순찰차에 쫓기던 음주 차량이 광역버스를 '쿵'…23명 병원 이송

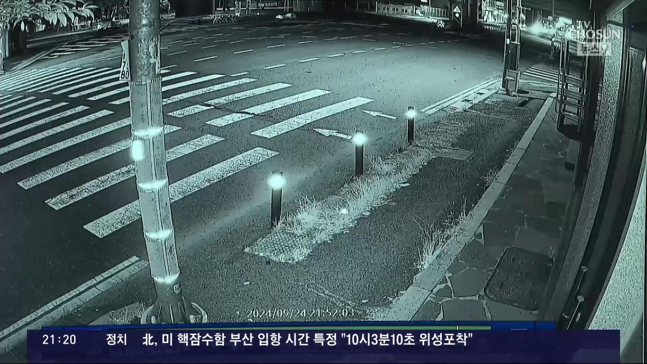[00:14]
승합차가 교차로를 지나는 버스의 뒤쪽 옆부분을 들이받습니다 빠른 속도로 달리다 충돌한 승합차는 그 자리에서 180도 회전하고 대형 버스도 사고 충격에 휘청이며 교각을 들이받습니다